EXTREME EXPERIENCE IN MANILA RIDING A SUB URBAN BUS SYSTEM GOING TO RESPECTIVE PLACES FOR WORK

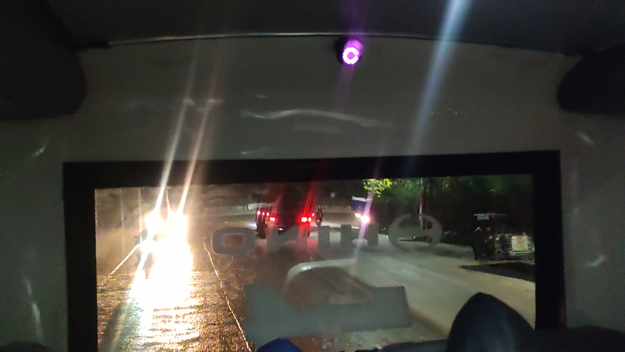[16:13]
Tinawakshan, sigsag, gawa nung pasigsag-sigsag, kasi yung dahan dito dati, tapos rough road, ngayon, lubak-lubak pa rin, pero at least concrete.